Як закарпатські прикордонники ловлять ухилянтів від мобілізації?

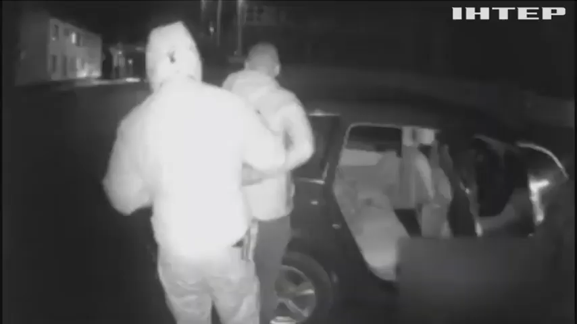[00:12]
Сподіваючись на раптове засліплення прикордонників, чоловік вочевидь уявляв себе голкою у купиці сіна,
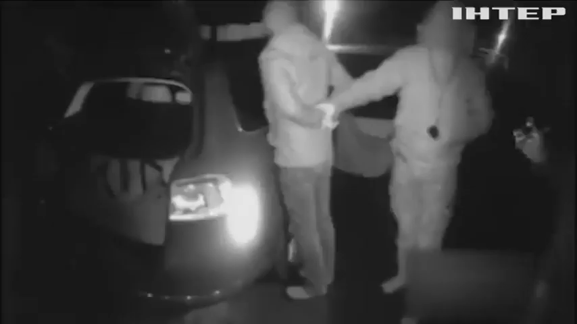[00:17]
але не врахував свого двометрового зросту та центнеру ваги.